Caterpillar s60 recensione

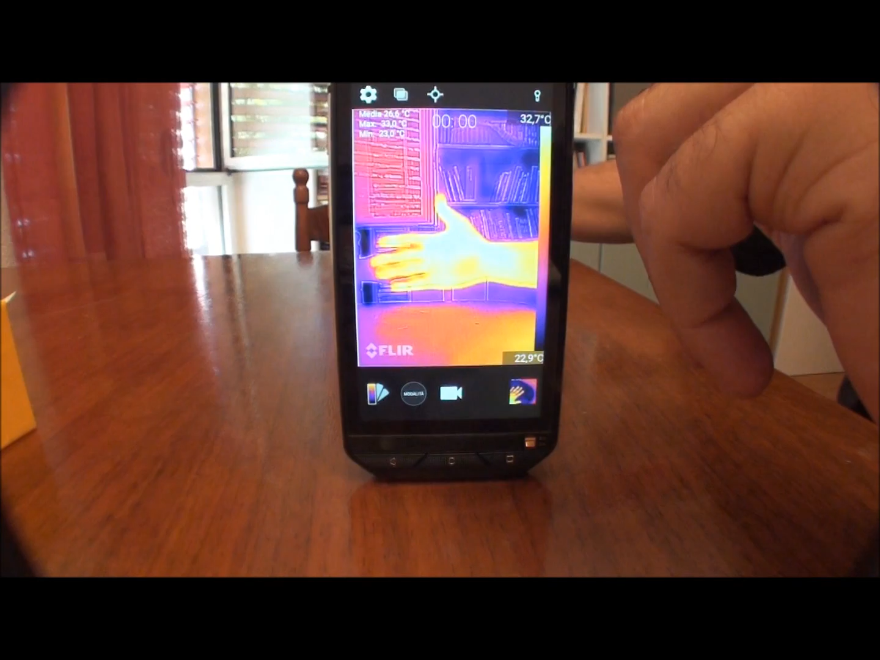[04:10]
On screen: scale top 32.7°C, scale bottom 22.9°C
termica della flir può scattare foto registrare video e anche video in time lapse adesso
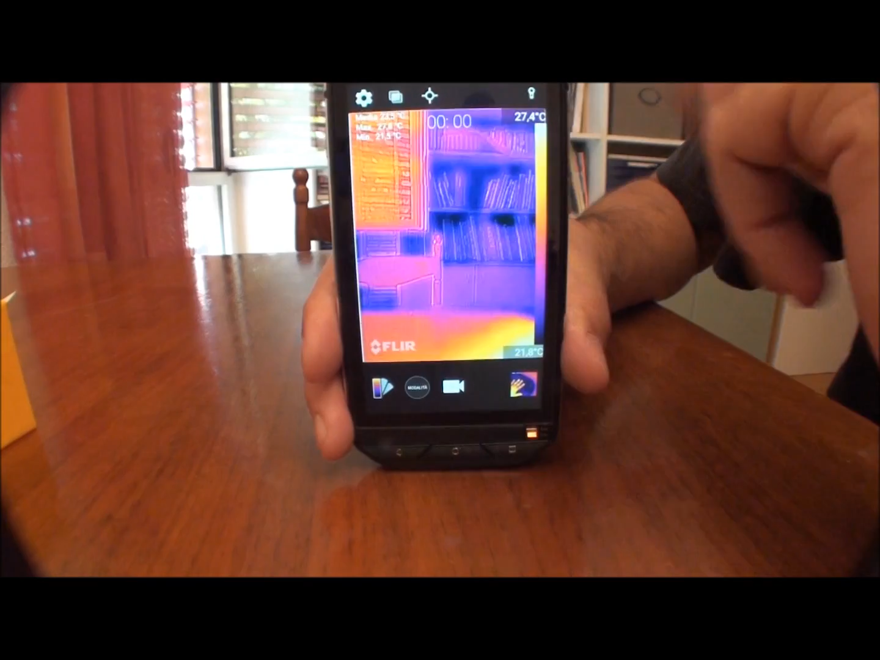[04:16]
On screen: scale top 27.4°C
vi farò vedere più o meno cose capaci di fare una cosa che ho notato se potete vedere l'altro mio
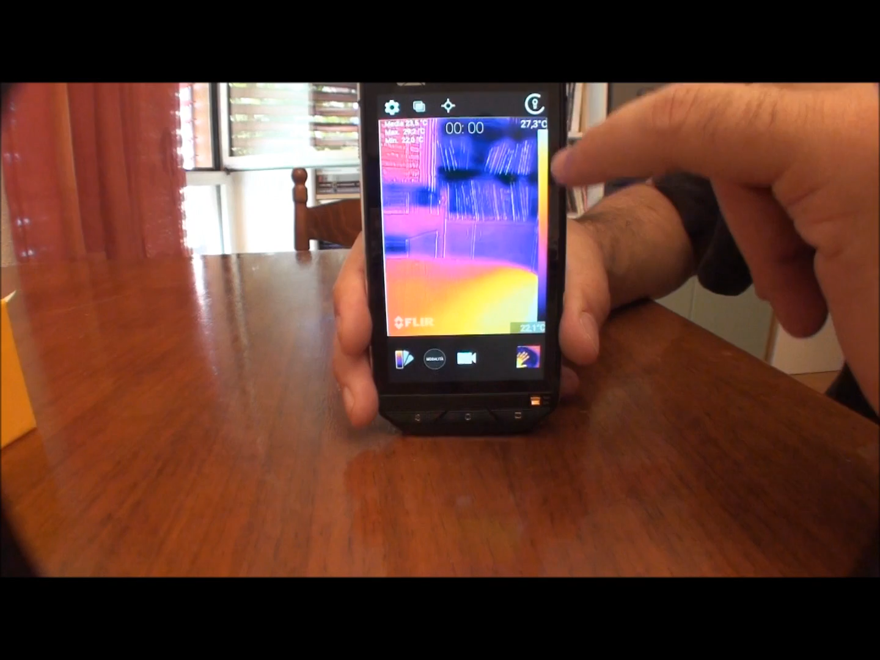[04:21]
video che ho recensito la se creve al trovo un po più pratica la flir perché mi dà la temperatura massima la minima e la media direttamente di quello
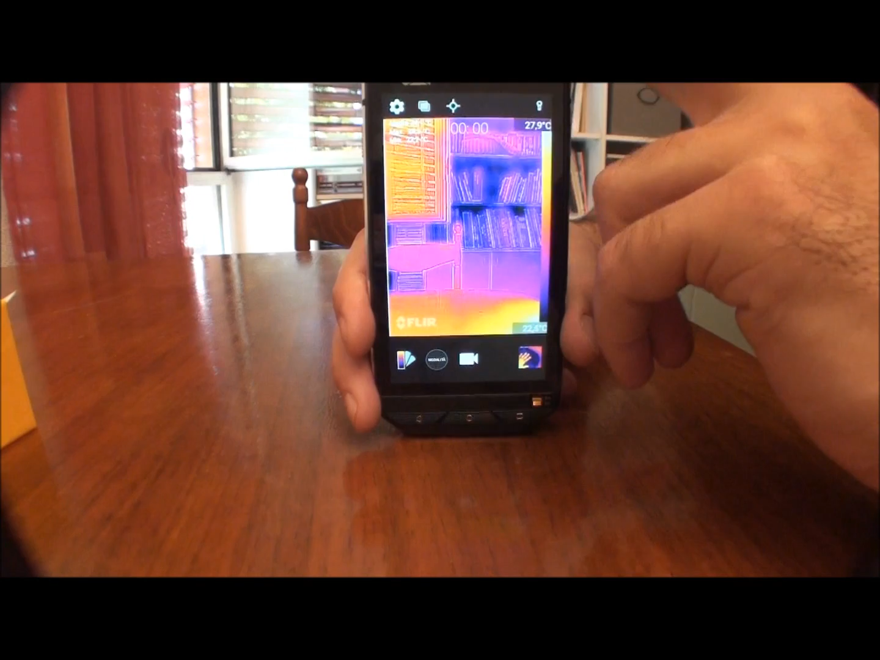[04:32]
che sto inquadrando non devo proprio andare fisicamente a puntare l'oggetto caldo per sapere che temperatura me lo dice lo stesso in questo caso temperatura massima
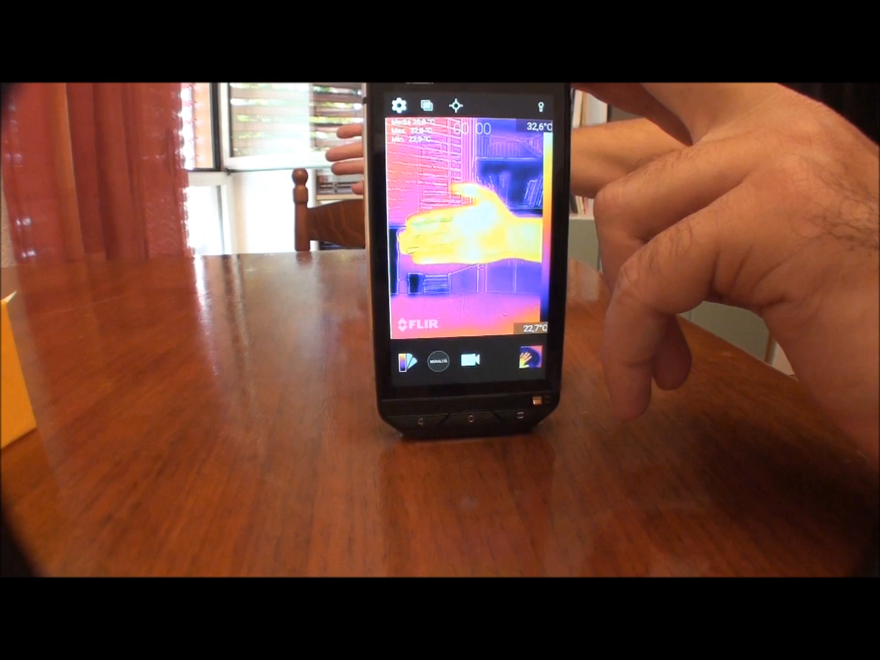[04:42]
32 gradi quella della mano la minima 22 se tolgo la mano vedete che cambiano i valori
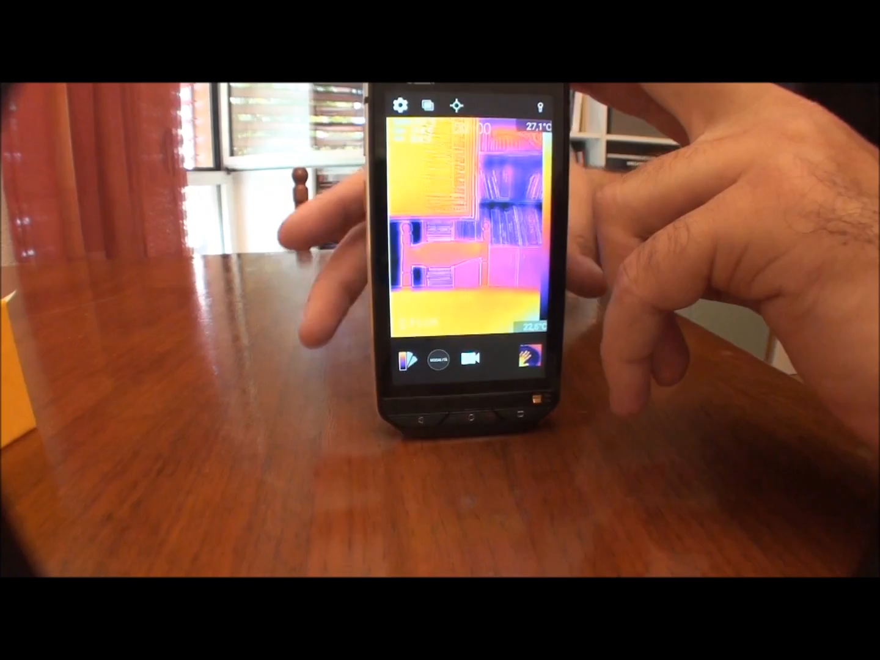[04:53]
adesso facciamo un paio di prove per vedere a quanto riesce a rilevare un oggetto
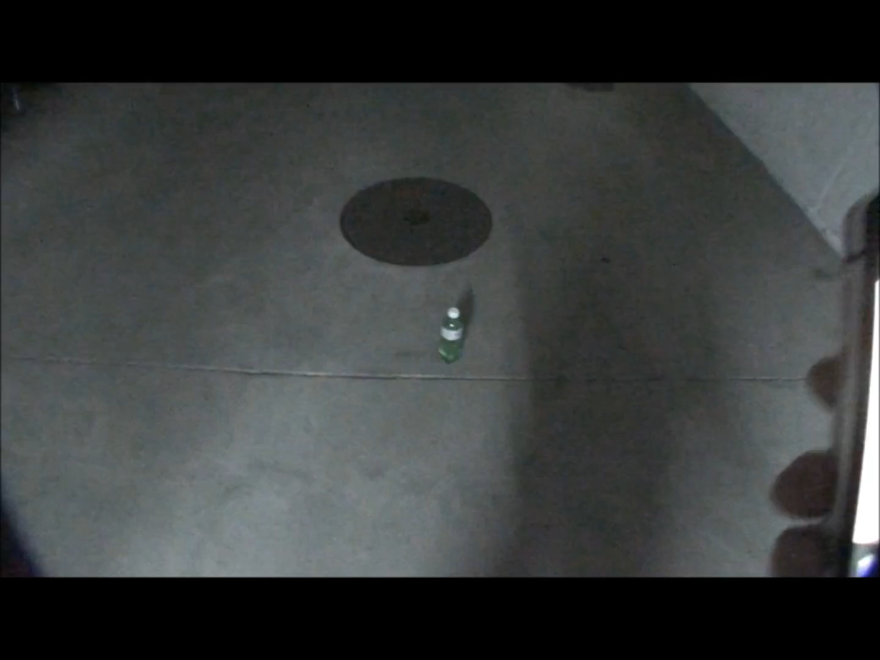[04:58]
caldo quella è una bottiglietta che ho riempito di acqua calda me
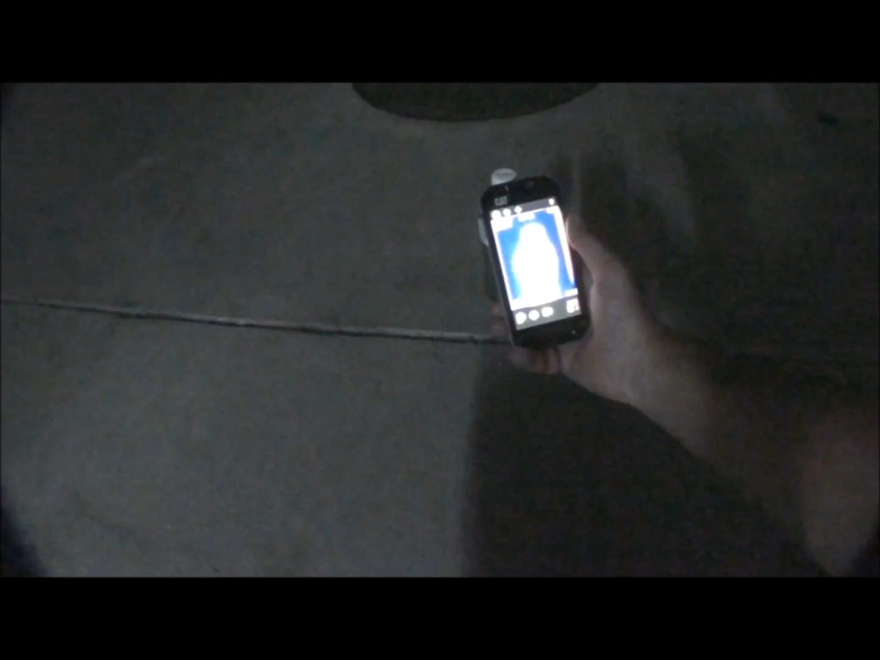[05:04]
la dà a 51 gradi e vediamo fino a che punto mi
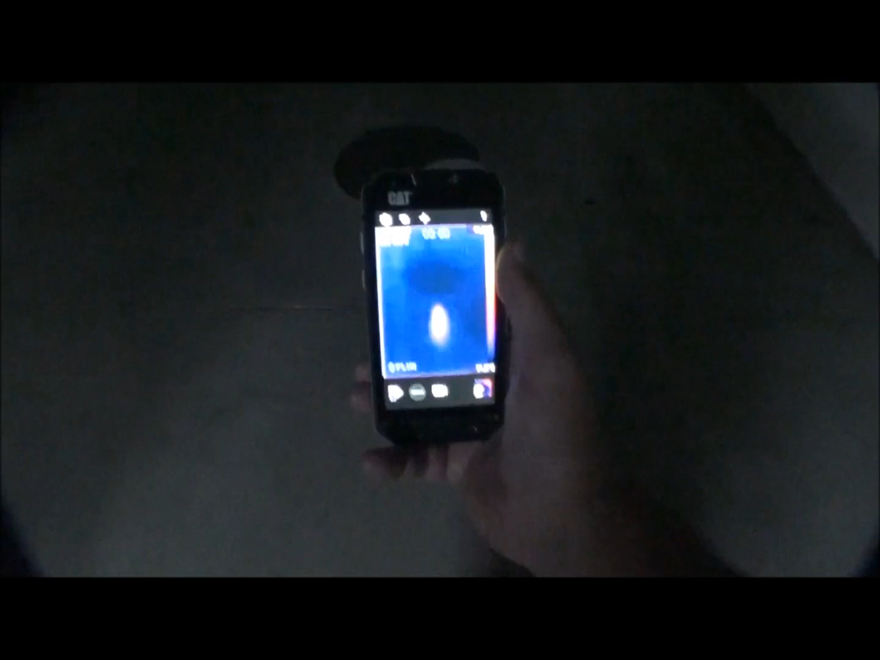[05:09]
allontano sempre di più vediamo fino a che punto la riusciamo a vedere
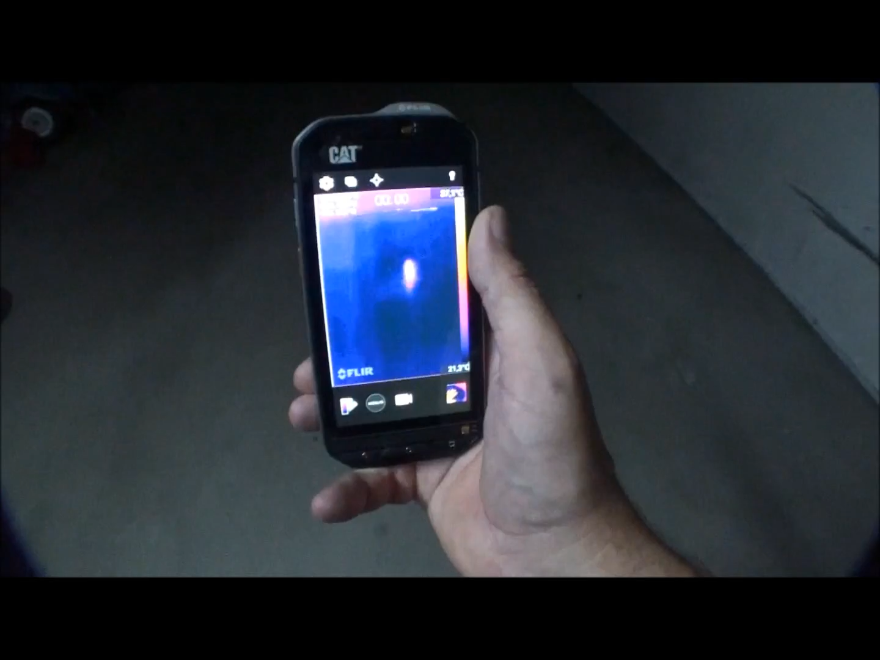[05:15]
sarò a 5 metri in questo momento
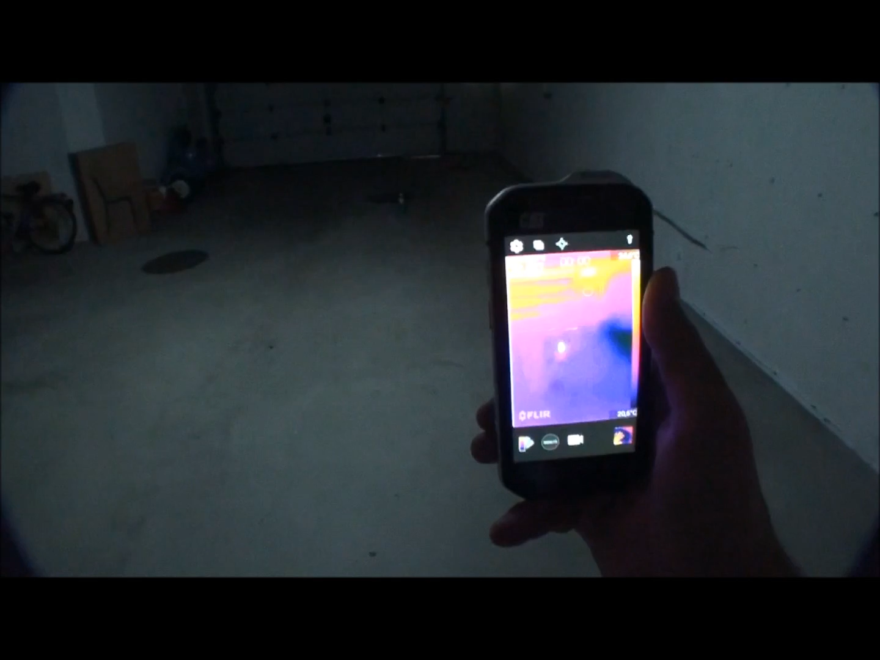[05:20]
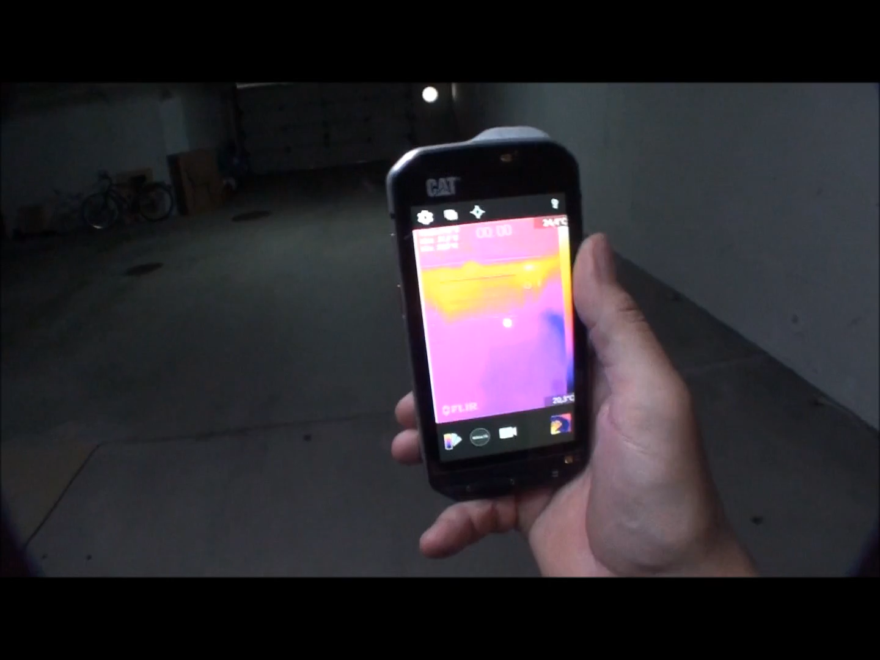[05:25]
così sono 10 metri più o meno
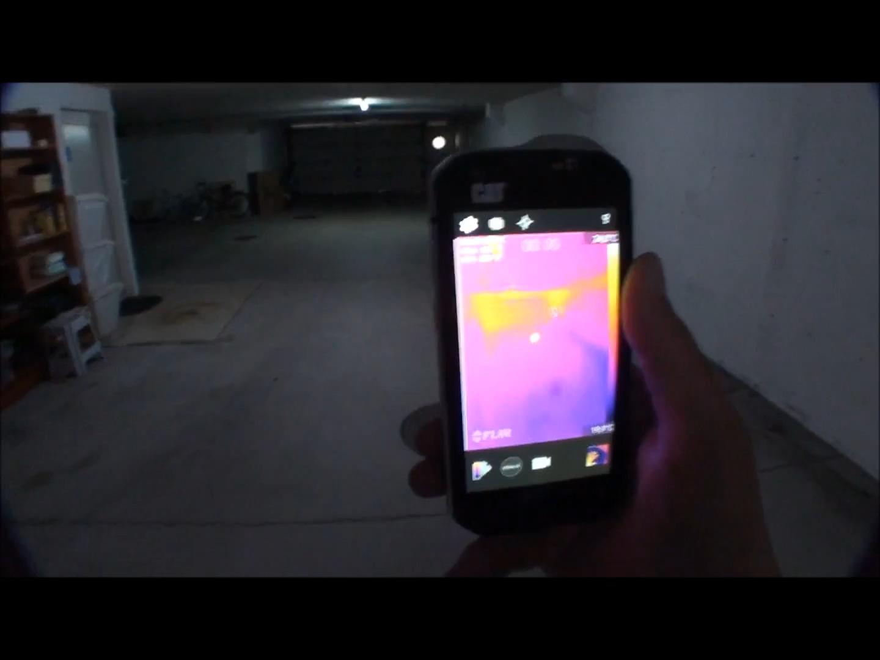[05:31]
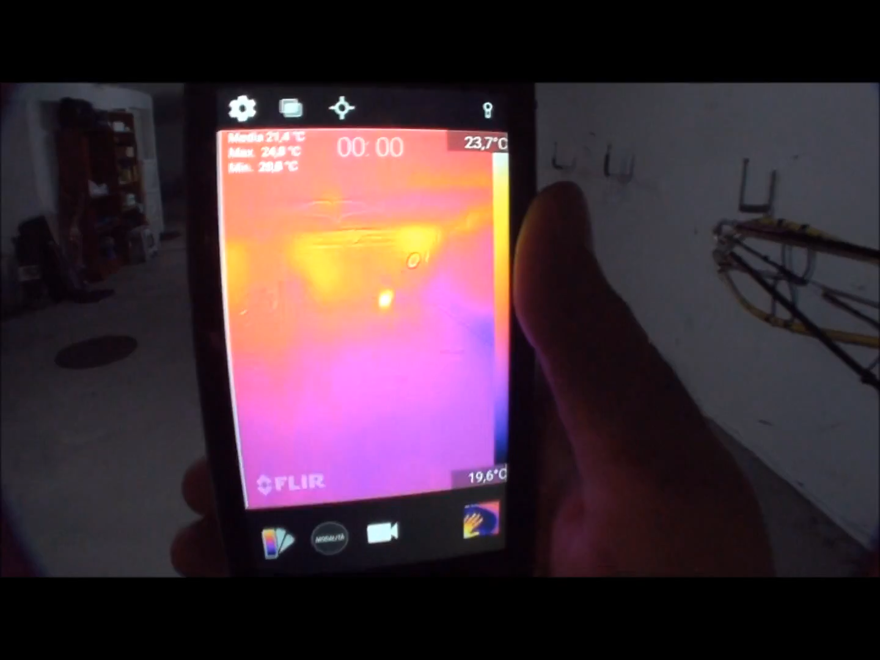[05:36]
On screen: scale top 23.7°C, scale bottom 19.6°C
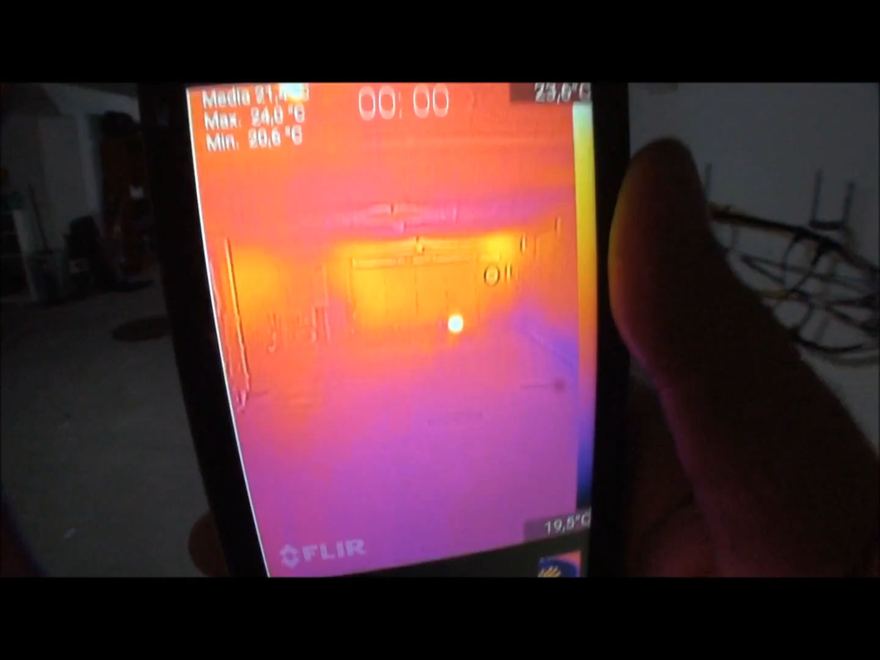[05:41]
On screen: scale bottom 19.5°C
vedete circa 15 metri a questa distanza qua anche se continuano ad allontanarmi si vede che lì c'è qualcosa